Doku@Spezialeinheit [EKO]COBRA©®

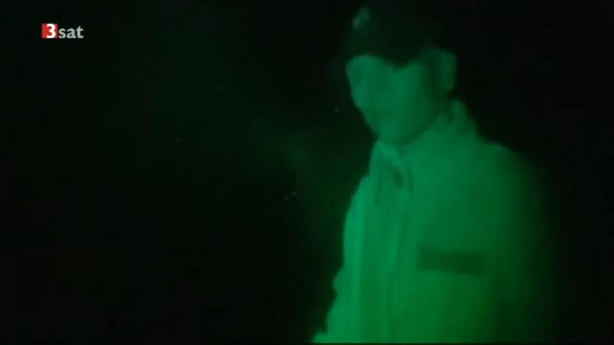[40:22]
Ist in der Nacht natürlich ohne Ausleuchtung nicht zu erkennen.
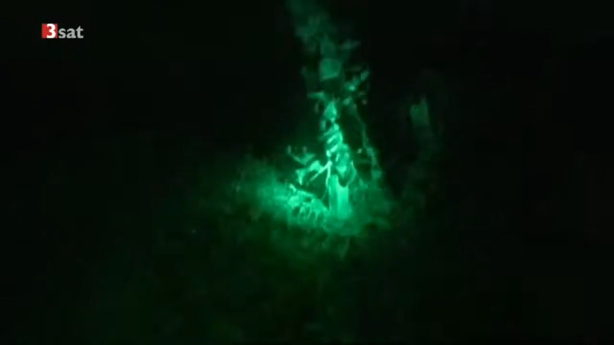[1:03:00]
Da wird praktisch dann in diesem künstlichen Gebüsch die Handgranate montiert.
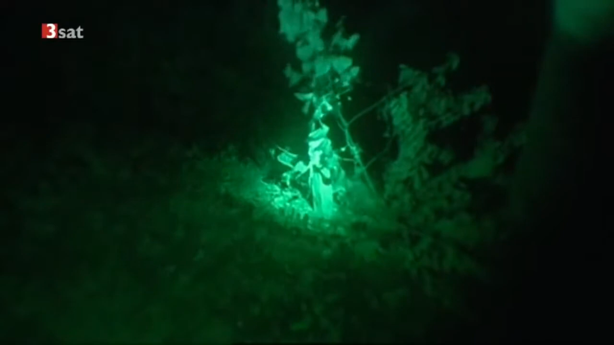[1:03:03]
Ist in der Nacht natürlich ohne Ausleuchtung nicht zu erkennen.
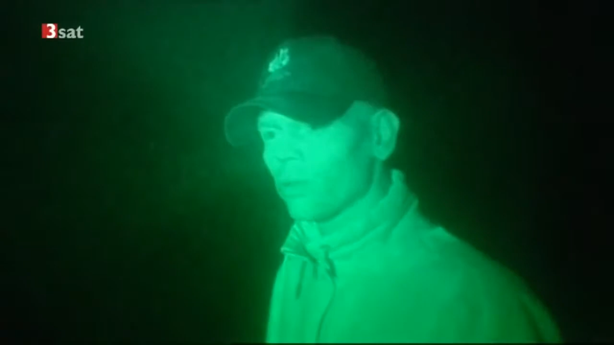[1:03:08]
Ist der Sprint gezogen, ist das Gerät aktiviert und detoniert nach Auslösung innerhalb von 3 Sekunden.
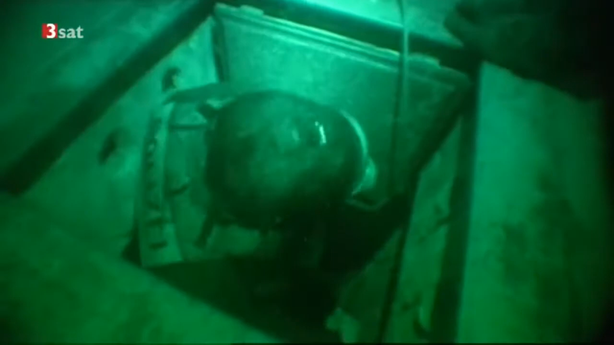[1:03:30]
Das Problem, im Bunker wurden chemische Kampfstoffe geortet. Ausgerüstet mit Gasmasken klettern die Anwärter den Schacht hinunter.
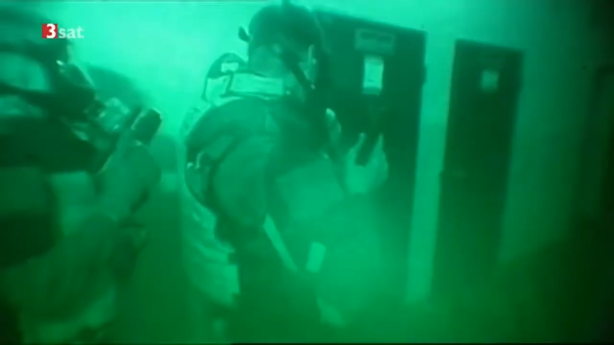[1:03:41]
Achtung, geht da! Komm her, da sind noch welche.
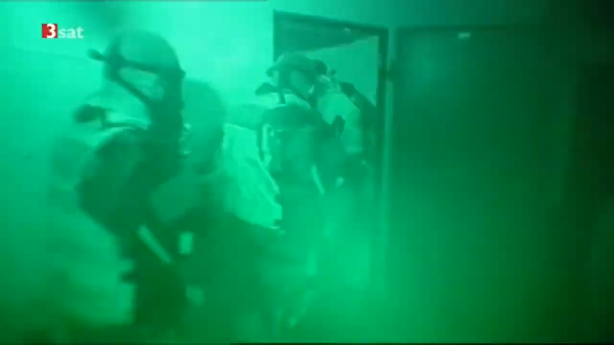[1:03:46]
Ja, einer, kommt, einer. Aus, oben, geht da! Passt, weiter vor! Weiter vor! Eine Puppe, die eine Geisel repräsentiert, muss jetzt wieder an den Ausgangspunkt gebracht werden.